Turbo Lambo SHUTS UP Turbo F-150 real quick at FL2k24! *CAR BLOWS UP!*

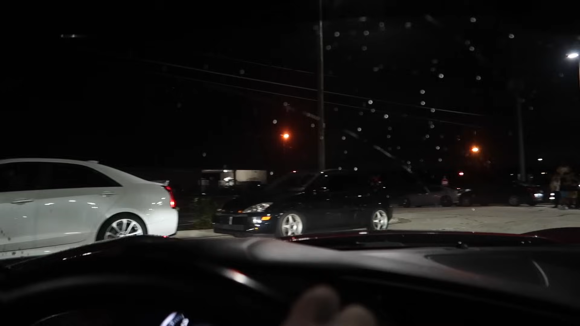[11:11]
They're gonna shut this whole thing down. So we're gonna leave, and it is raining, so that sucks too.